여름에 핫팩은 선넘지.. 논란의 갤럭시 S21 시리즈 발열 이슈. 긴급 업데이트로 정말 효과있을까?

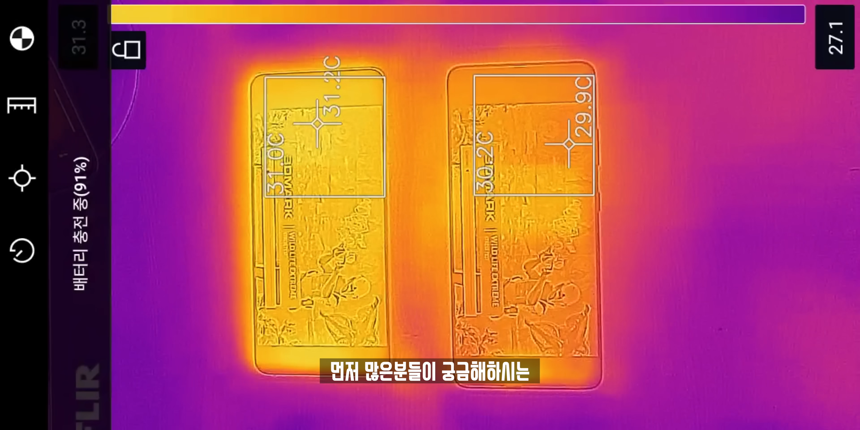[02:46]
먼저 많은 분들이 궁금해하시는 온도부터 살펴봤습니다.
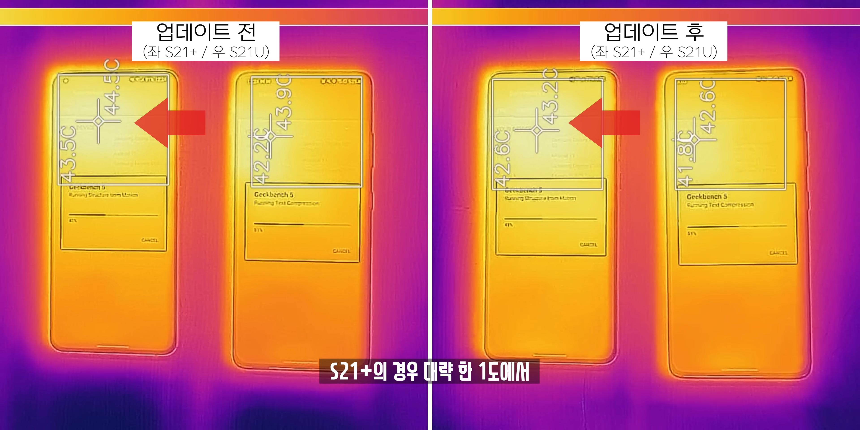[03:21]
먼저 전면부터 보자면 S21 플러스의 경우 대략 한 1도에서 많으면 1.5도까지 내려왔고 울트라의 경우 더 드라마틱하게 차이가 났는데 많으면 2.5도까지 떨어졌습니다. 그럼 반대로 후면은 이상하게 아.. 이 플러스의 온도는 많으면 2도까지 온도가 더 늘어났습니다. 아니, 이거 발열 계선 업데이트 맞나? 반면 또 신기하게 울트라의 경우 후면 발열은 더 증가하지 않았고 거의 업데이트 전과 비슷한 수치를 보여줬습니다.
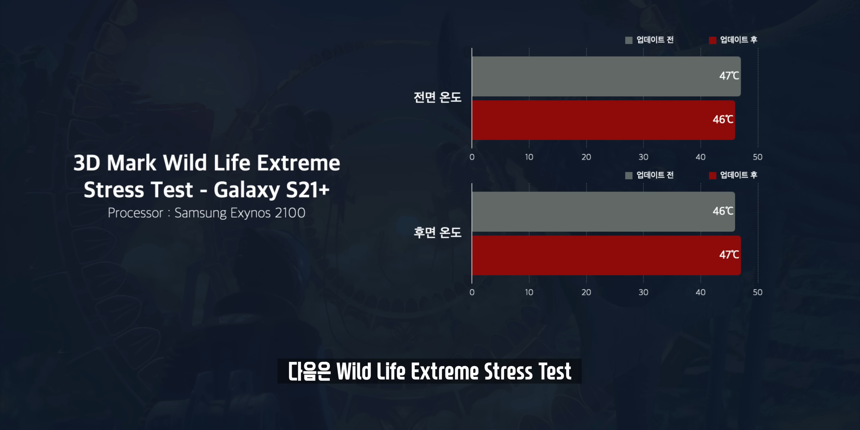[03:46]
다음은 와일드라이프 익스트림 스트레스 테스트 오! 이때는 기익벤치보다 훨씬 더 큰 차이가 났습니다.
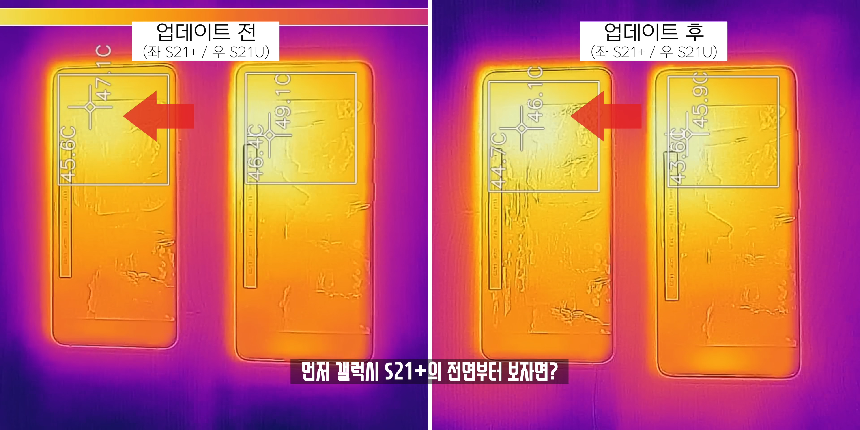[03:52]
먼저 S21 플러스의 전면부터 보자면 일단 전면부터 1도 정도 더 낮아진 모습을 볼 수 있었고 울트라는 많으면 3도 정도 더 낮아진 모습을 볼 수 있었습니다.
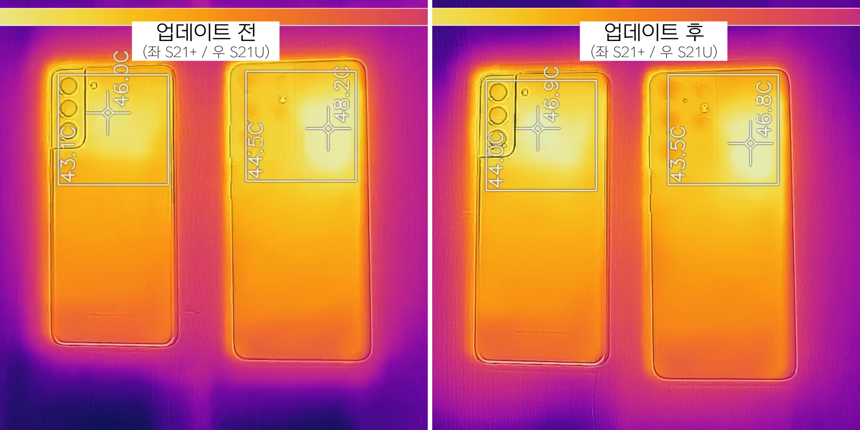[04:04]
그리고 반대로 또 후면 이때도 S21 플러스는 온도가 더 늘어나버렸네요?
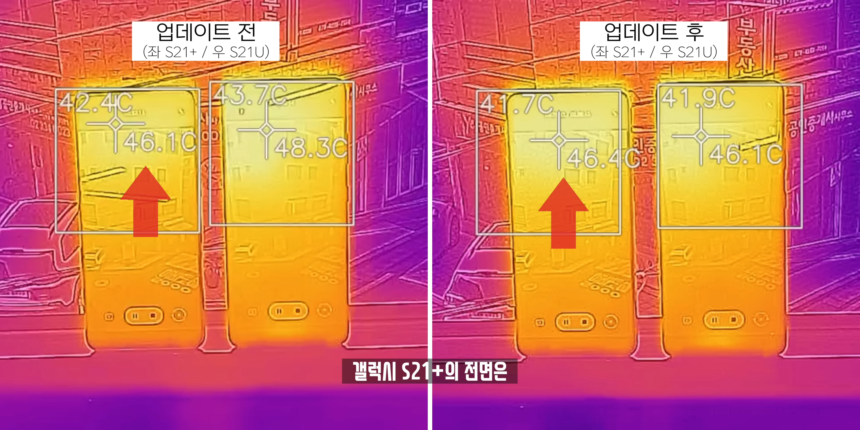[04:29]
S21 플러스의 전면은 엄청 큰 차이는 아니지만 온도가 살짝 떨어졌고 울트라의 전면은 매우 크게 많으면 3도까지 떨어졌습니다.
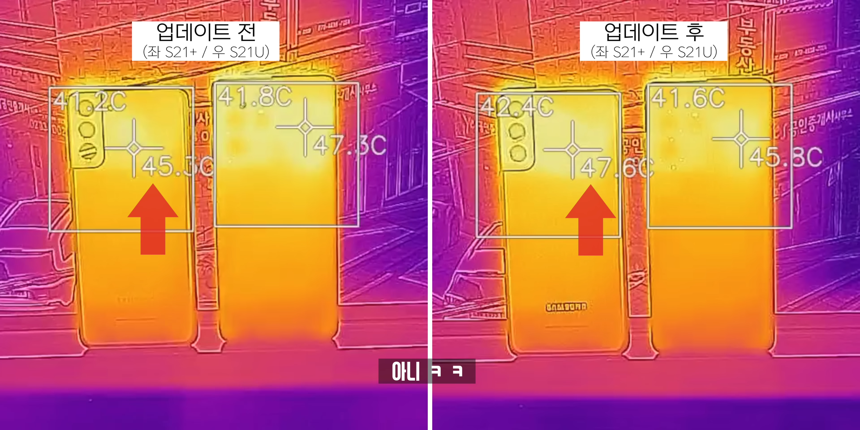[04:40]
후면 비교는 오히려 S21 플러스는 약 2도 정도 더 증가했고 울트라는 대략 1도 정도 떨어졌습니다.